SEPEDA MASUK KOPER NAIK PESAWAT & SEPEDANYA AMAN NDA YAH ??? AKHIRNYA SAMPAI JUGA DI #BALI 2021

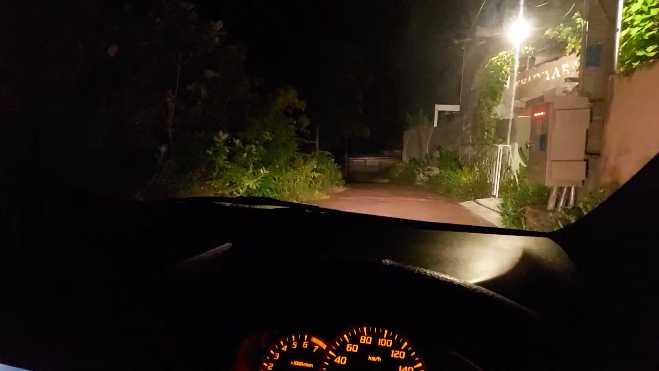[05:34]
Sampai kita di Hotel Kaya Raya.
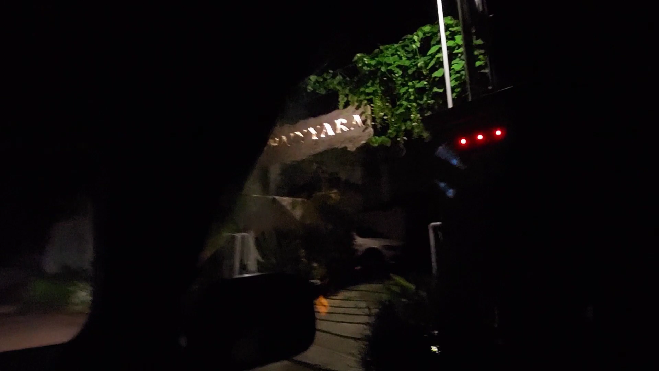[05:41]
Wis. Biasanya kita
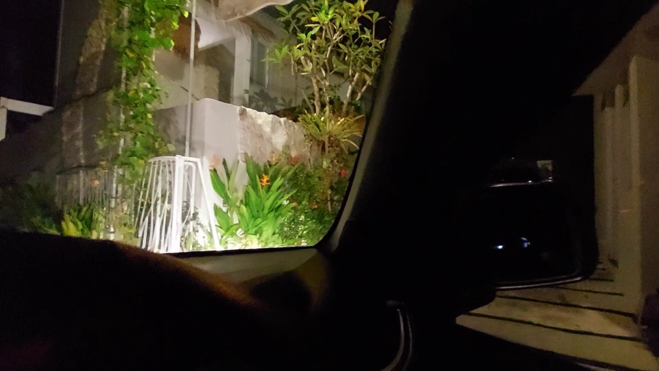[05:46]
pakai mobil elf, sekarang nyetir sendiri guys.
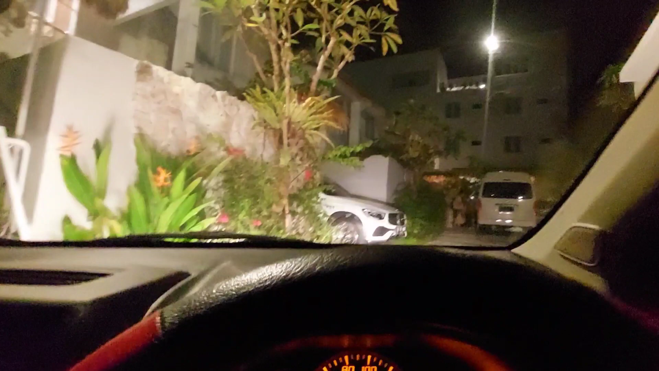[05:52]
Kita udah sampai nih. Tuh. Sampai juga di Hotel Kaya